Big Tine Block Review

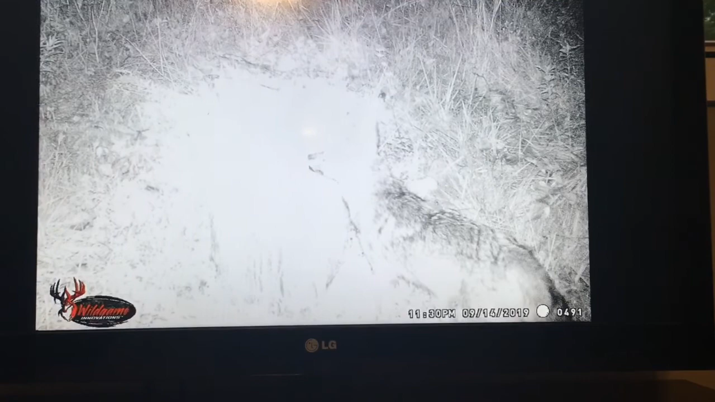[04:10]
big-time block There's the raccoons that come every night and seem to Enjoy the block and we even have possums coming in to join the party here So after
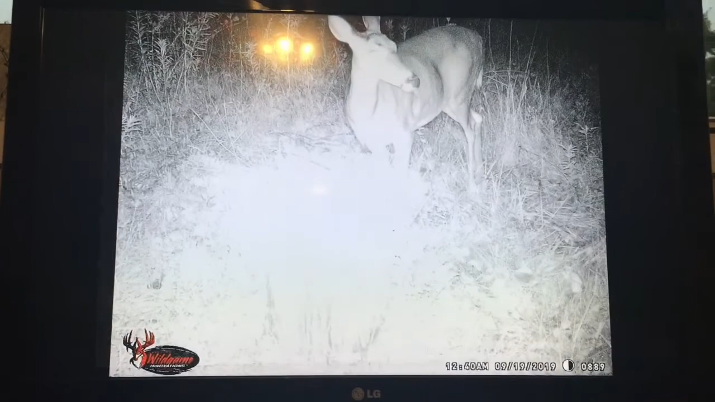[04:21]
19 days of the block and camera being out there we finally get a picture of a deer This is a doe out there and she's coming at 12 40 a.m. Okay, before we get to the review I want to show you this this has been out here for about two months now.